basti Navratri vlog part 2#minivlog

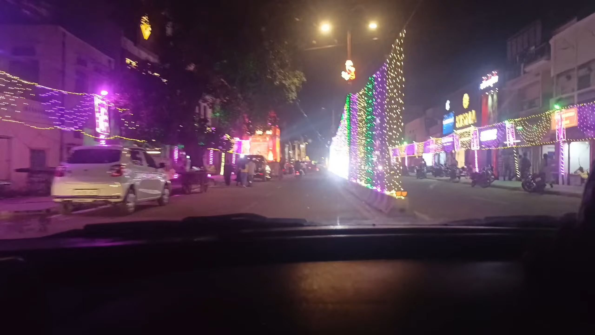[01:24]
सोगास दिखिये यहां कितनी अच्छी अच्छी मूरती यहां है अभी वहाजा से अब देख तो दिख दो डिए आगे एक दम खत्रे अभी यह तो अभी बस्ती का नहीं है अभी अभी अजयोड़िया का आयोत्यों
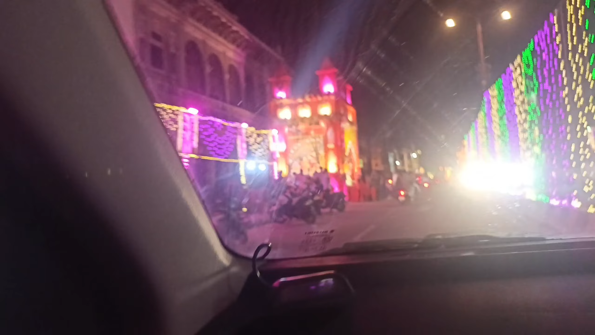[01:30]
में दिखे गाइस यह है और अध्यों में किधारनात वाली मूर्ती भी लगी तो लगा थीन वाली माता